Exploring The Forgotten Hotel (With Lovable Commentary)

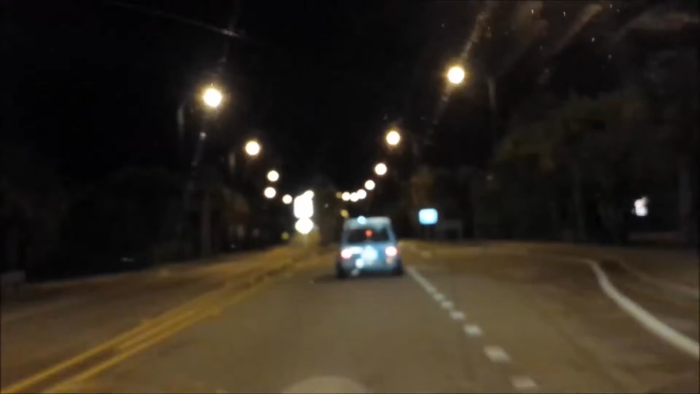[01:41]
So what happens, when she's a female driver, you have to be safe, you have to be safe Oh my god You're fucking asshole She's getting really close She's giving us the finger, oh my god She's giving us the finger right now
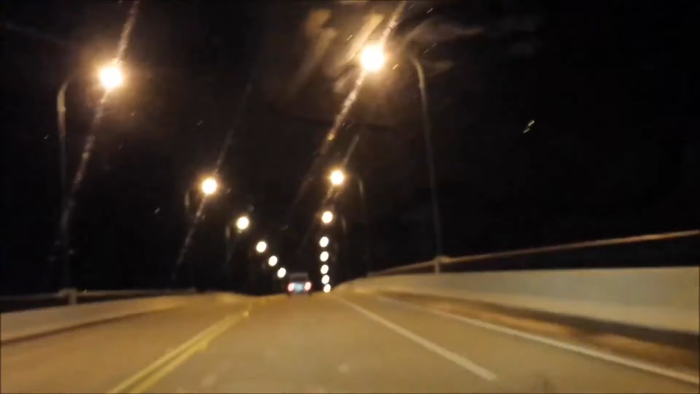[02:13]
keep shaking That's what I like Oh yay Britain Oh yeah, Britain You guys are telling me this Yeah, go to the other side, British driving British driving I'm sorry, oh my god Tanner Tanner You fucking nut job Guys is someone behind us No, thank god Heart attack